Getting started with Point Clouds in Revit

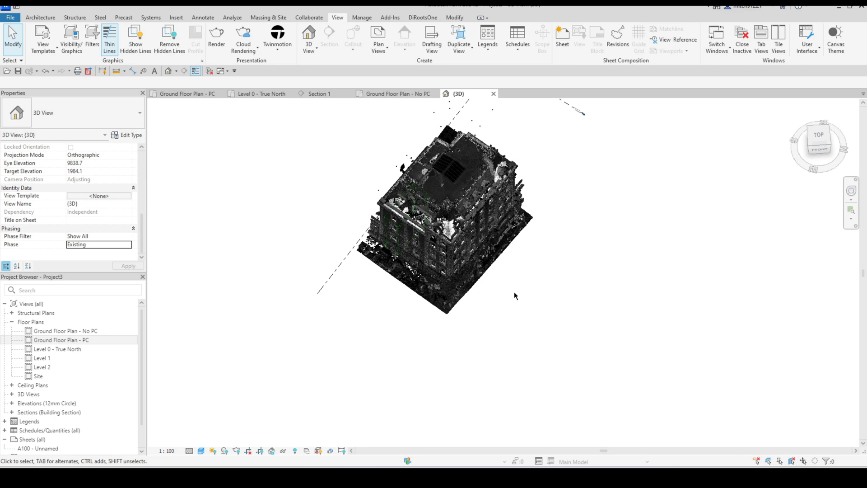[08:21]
So what I can do is move my scope box align it with the area that I'm working with okay stretch it out to the size that I need it to be then I can go to my 3d view make sure that the phase is assigned to existing here in my 3d view I can now go and assign my scope box to the view.
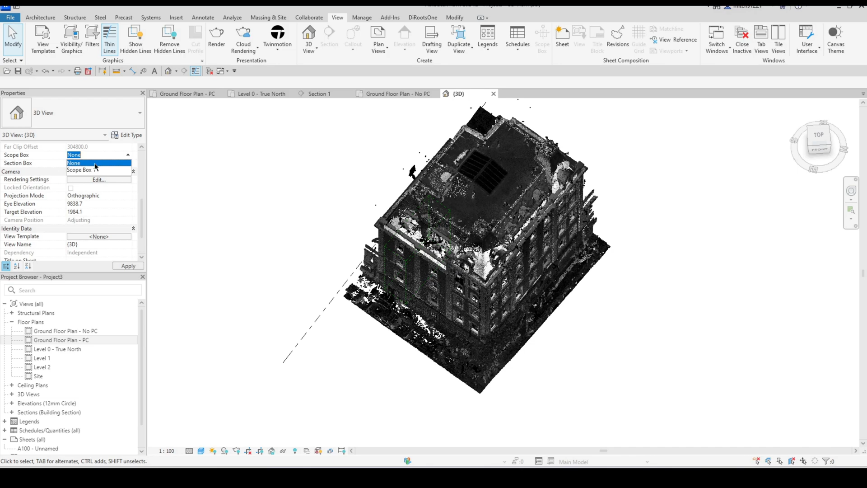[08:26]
Isolating just that section of the scan and allowing me to work with just that section.
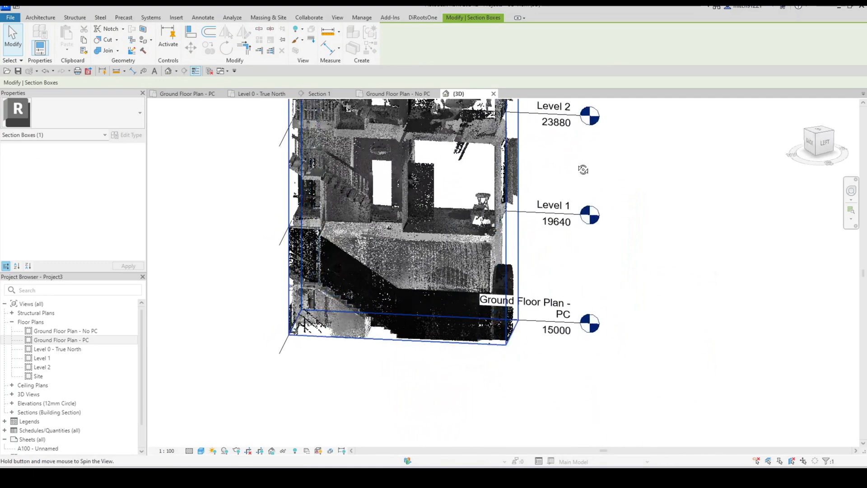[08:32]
I can very easily make modifications to this by disabling the scope box from the view and then selecting it and I will be able to assign
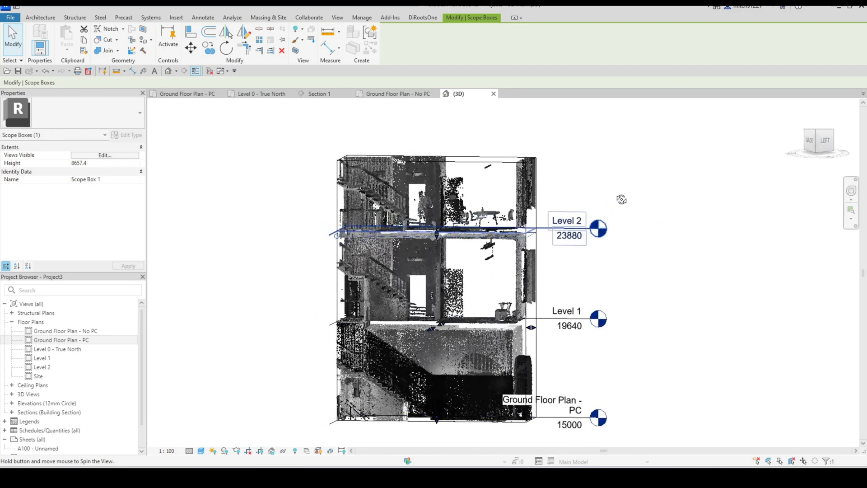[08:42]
a new height for example and then I can always just go back and
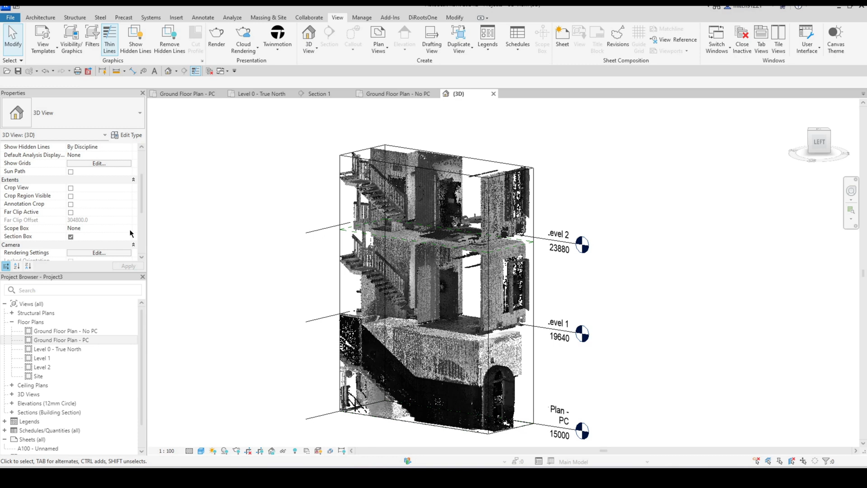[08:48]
reinstate that scope box to the view once again to crop it further. And then as I'm modeling I can go back to my floor plan and I can continue to move this scope box around to the area of the building that I am busy with and I can rotate and resize it for each space.
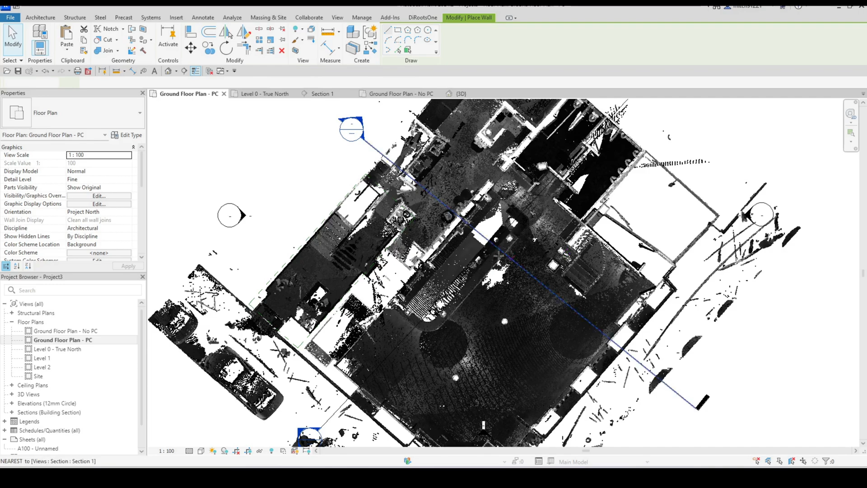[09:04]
A nice thing that you also might want to consider doing is brightening up your elements when designing and floor plan. So if I go and build the wall along this existing wall I can see that it's quite easy to lose that in the scan.
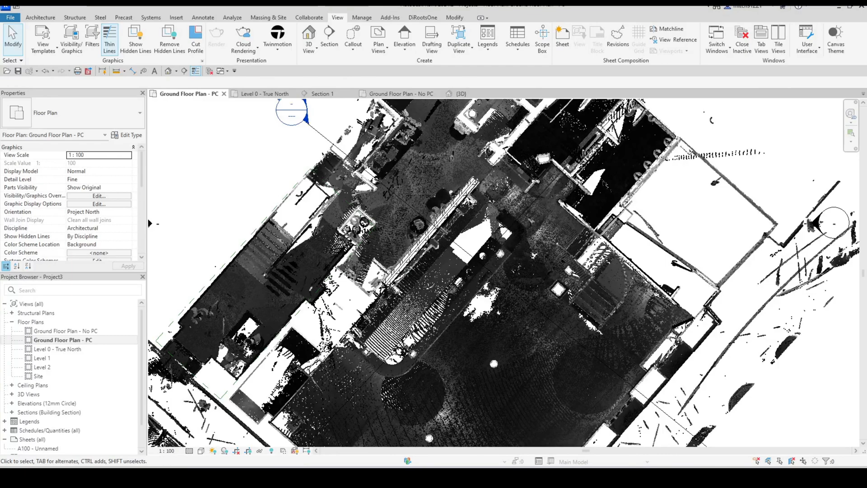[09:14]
So creating myself a view template
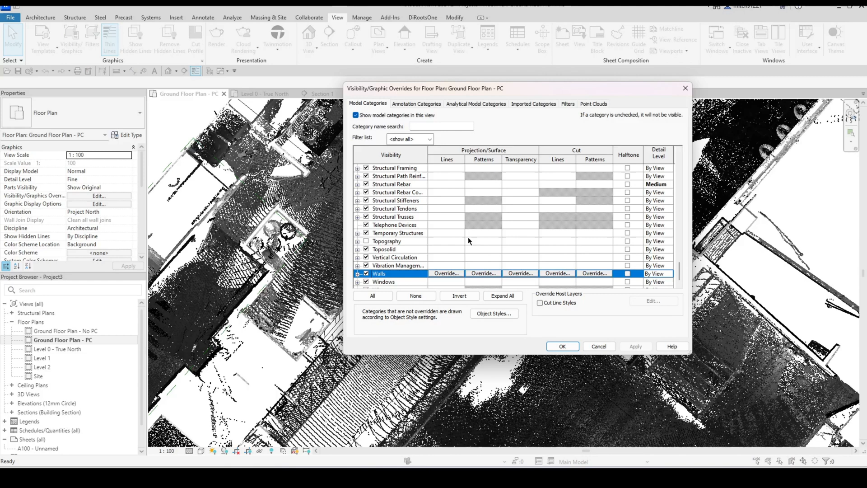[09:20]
where I'll go and maybe apply a slight transparency to the walls and I'll also give it a solid pattern just so that I can very easily tell where I have placed my model geometry versus what areas of the model I still need to work on. I can implement this for floor slabs as well. So after modeling my floor slab I can always go
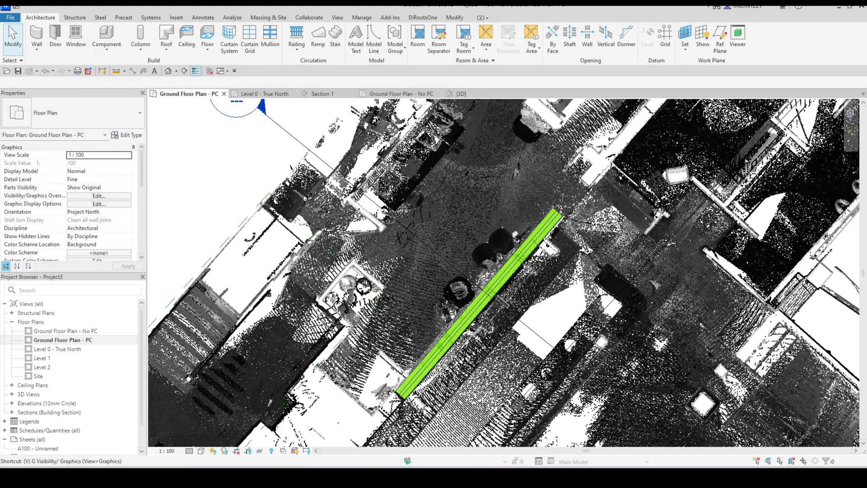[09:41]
to visibility graphics go down to floors and now in this particular case it's going to be a projection. So I go to my patterns and I can also just give this a solid color let's say orange for example.
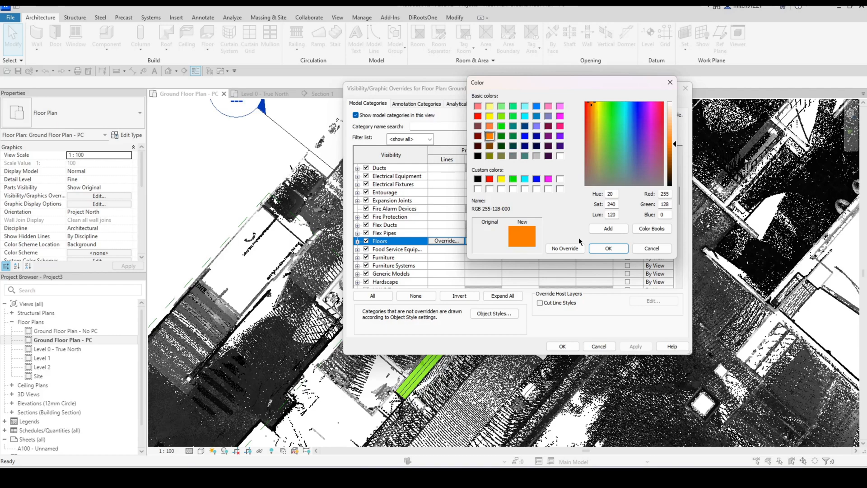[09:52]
Just so that I know what areas of the building have been completed or where I've worked on versus what I still need to complete. If you import an RCP file Revit also has a visibility graphics section here called point clouds and there it's actually got all of the scan locations that were used.
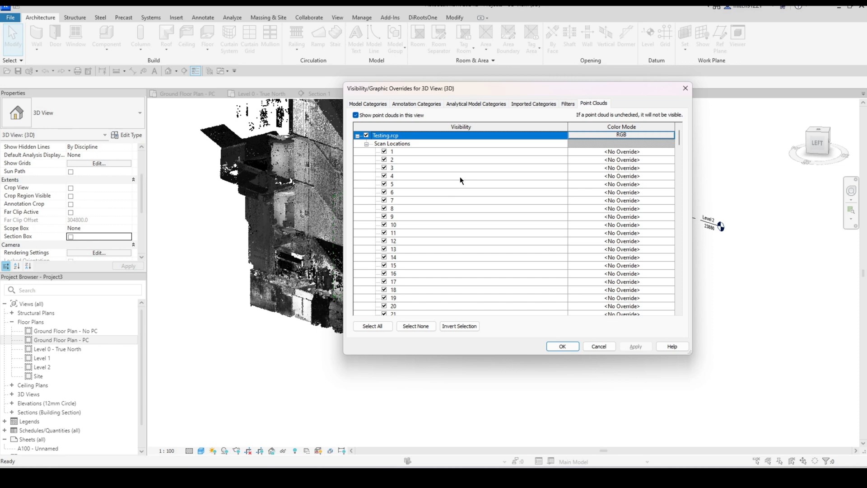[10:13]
You can switch off any amount of scans that you would like. Let's say that I want to keep on just the first 30 scans so I can switch off the rest of them say okay and that'll give me just the first
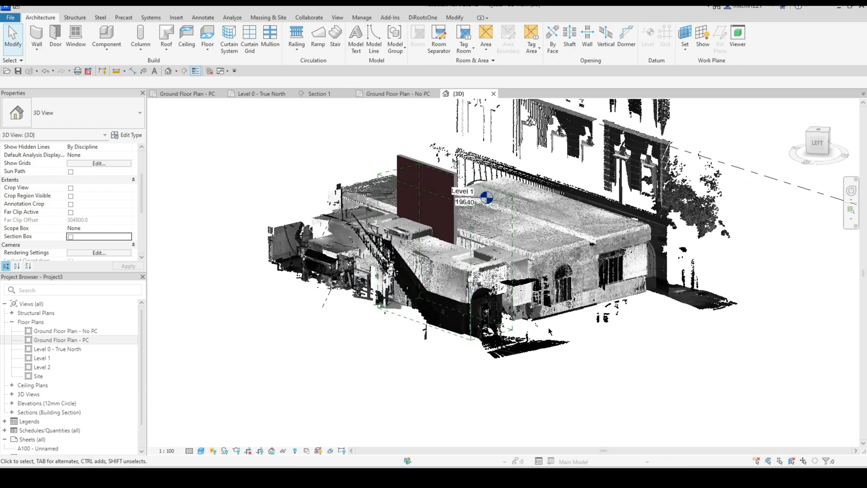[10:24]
30 scans I can see here that's mostly just the ground floor. So if I took the scans myself and I know the scan locations it's gonna be much easier to to work with this if I'm receiving the scan data from an external source I might not know in what order they
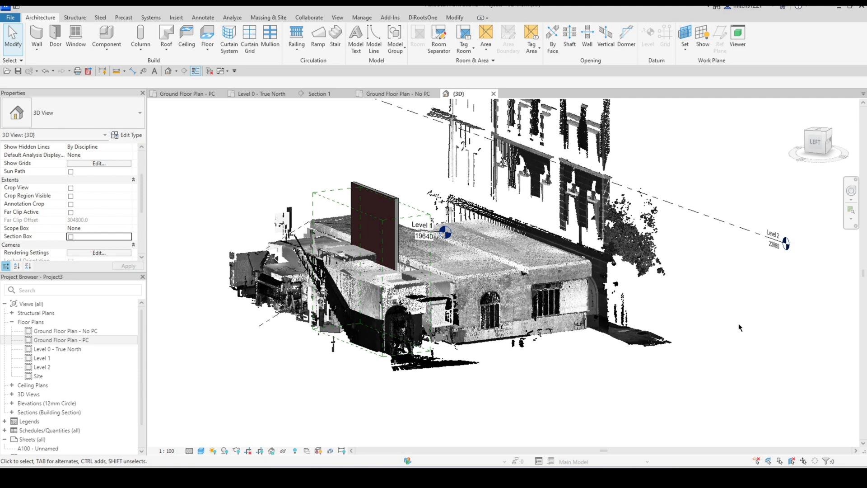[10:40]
scanned the building but you can assume that it's from the bottom up to the top or from the top down depending and you can play with the number of scan locations that you actually have on in your visibility as well. You can also assign them different colors so if you know that scan 1 to scan 30 for example are all the
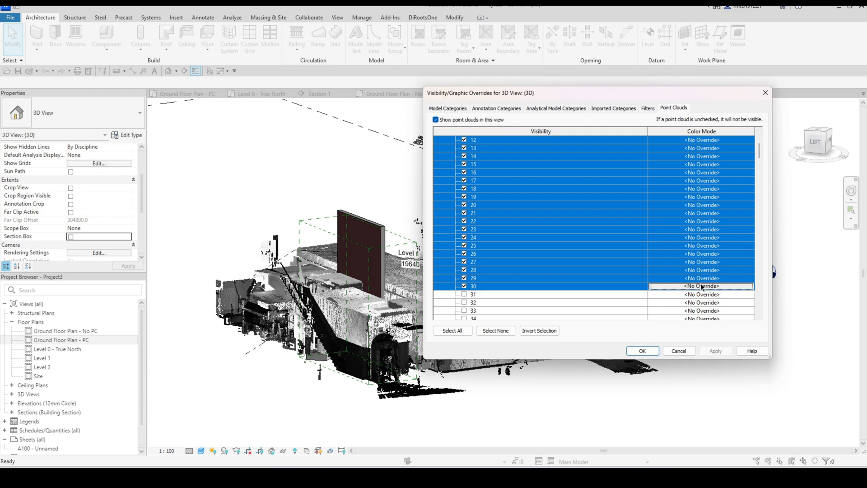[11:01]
ground floor I could go and assign a single color to them as well just again so that I
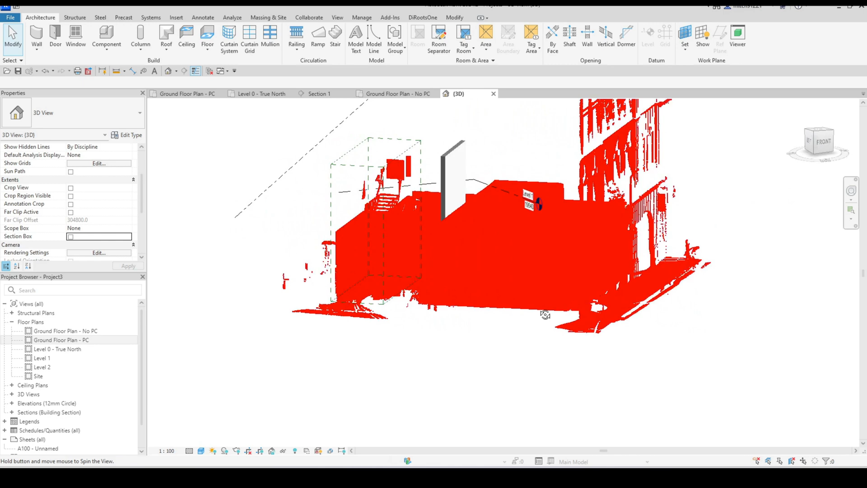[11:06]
know what those scan locations represent. If you do have multiple monitors don't forget that you can always tear off one of your views and dock this view permanently onto another monitor this feature might definitely be something that you would want to take advantage of. If you would want to isolate certain floors of your point cloud data so all of level one all of level two for example don't
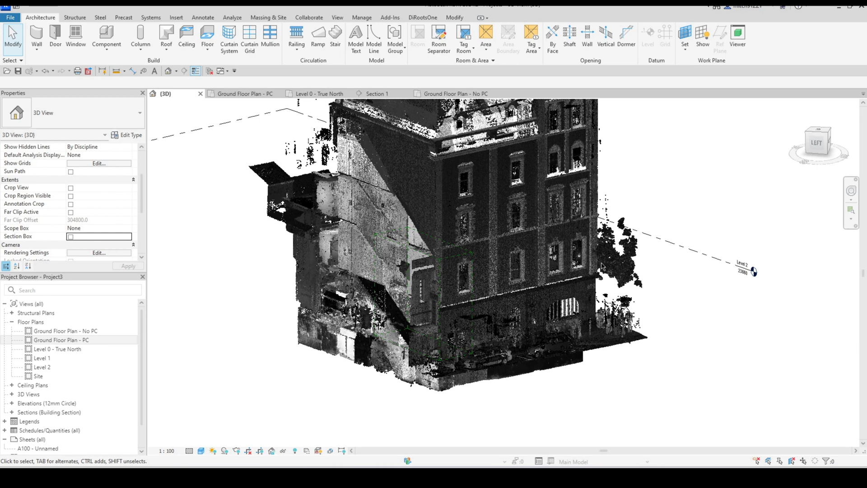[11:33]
forget that from your 3d view you can always use the orient to view feature to orient
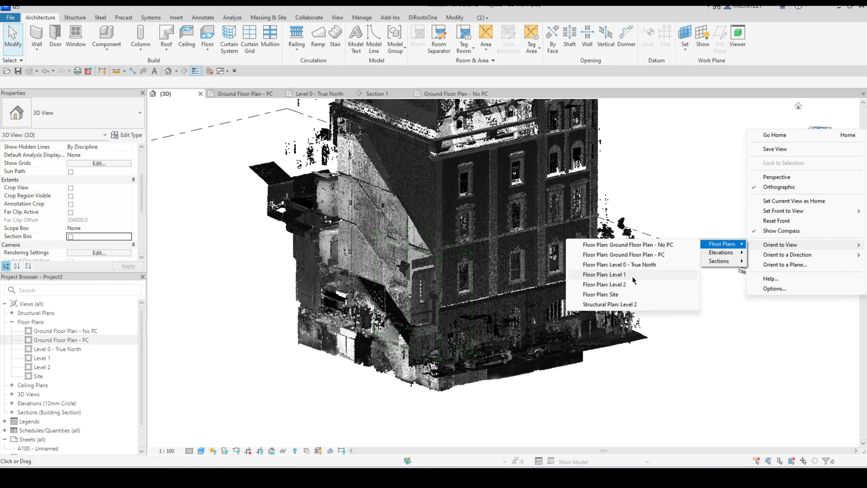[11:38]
yourself to a particular floor plan and see only the data on that floor plan.
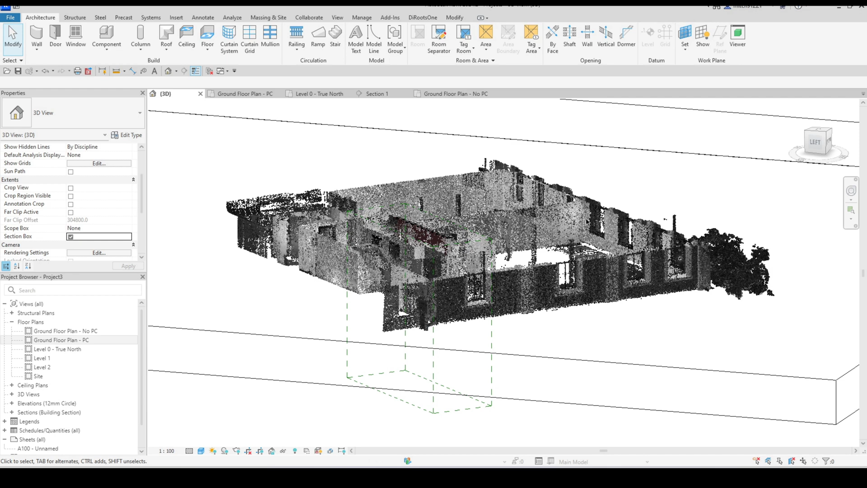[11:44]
This makes modeling per floor a lot cleaner and a lot easier to see all of the joins and required information. Also remember when modeling from a floor plan view you do have a view range to consider if you scroll down your properties and select view range you can leave it to the default view range that Revit gives you you can also lower your cut plane to see information down lower to the floor and you can also increase that and should increase it to see whether there's other things in that level that you are missing for example we can see that there
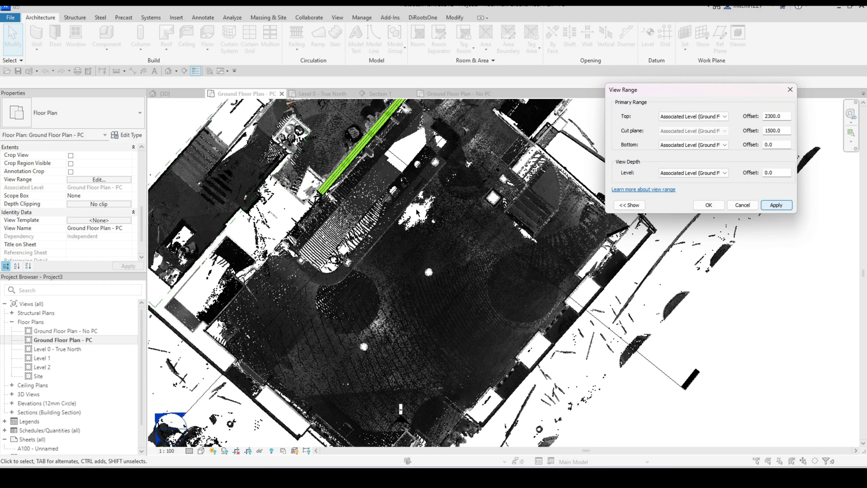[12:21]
is a bit of a mezzanine level over here which we otherwise miss with the cut plane sitting at 1500 so it is important to adjust your view range.